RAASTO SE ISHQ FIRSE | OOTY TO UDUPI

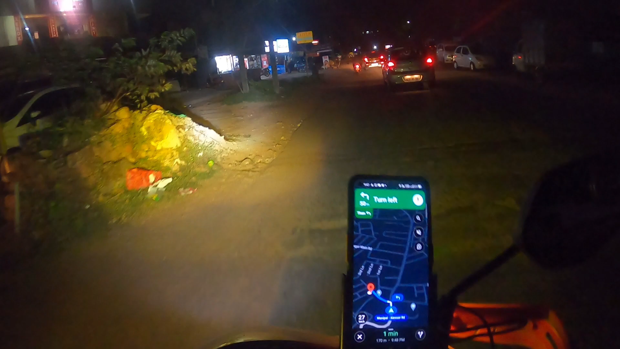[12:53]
मैं 9 hours या उससे कम में पहुँचा हूँ. तो अ ग्रेट अचीवमेंट फॉर मी. और आई थिंक आई हैव टू गो हियर.
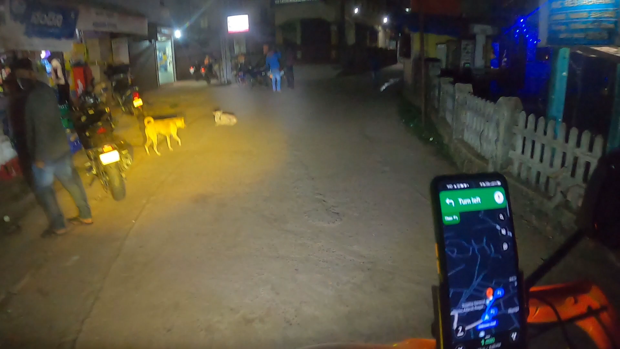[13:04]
रास्ते समझ में नहीं आ रहे, बस चलाते आना और पहुँचना है. वाज इट इन आई थिंक दिस माइट बी टेल तो लूपर की तरफ दिखा से दिख कुछ और रहा.